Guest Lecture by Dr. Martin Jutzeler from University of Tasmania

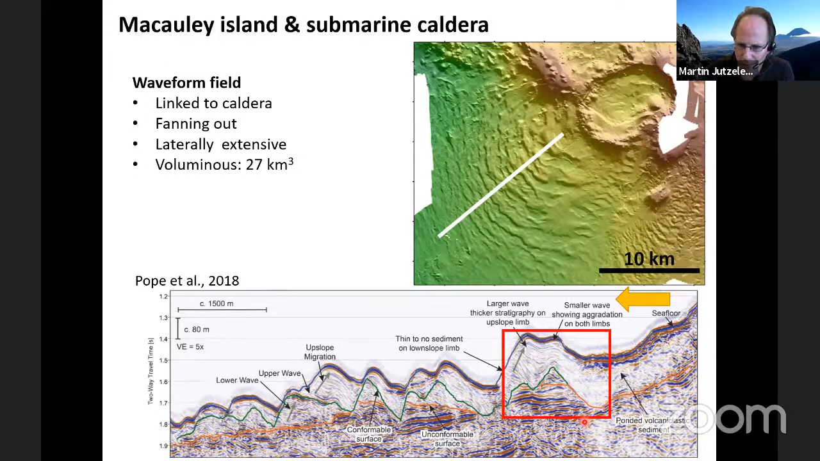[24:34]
and what we see is that those waveforms are actually not homogeneous, but they are stratified, and we have dunes created there, and those dunes are absolutely enormous. I'm giving you a blow-up here,
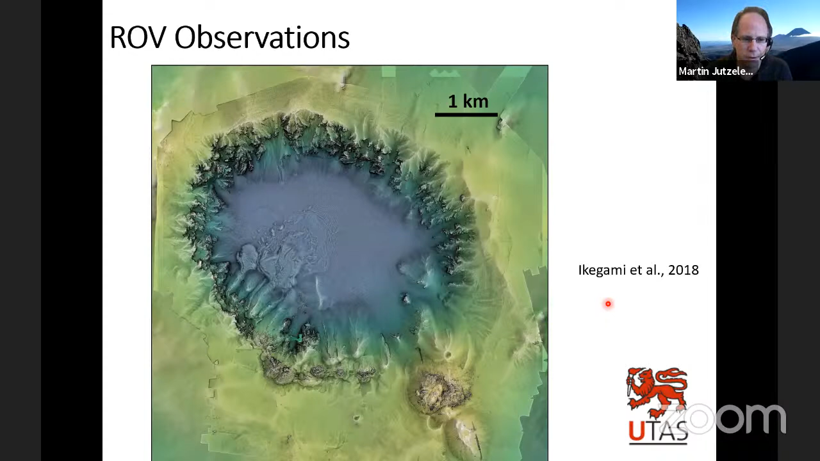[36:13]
extremely precise data from an underwater volcano. And that was extremely, it was amazing to have these data sets created on board. And we have a better idea now of where the eruptions occurred and what happened during this eruption. So look at the scale. The caldera is about four kilometer diameter. And that's what happens during this eruption. We have a major volcanic dome, so a lava flow here, and we have other lava flows or other domes that have been created along a fissure. So most of the eruption here that we see on the seafloor is made of lava flows and lava domes. But what we got on the surface of the ocean were pumice, floating pumice.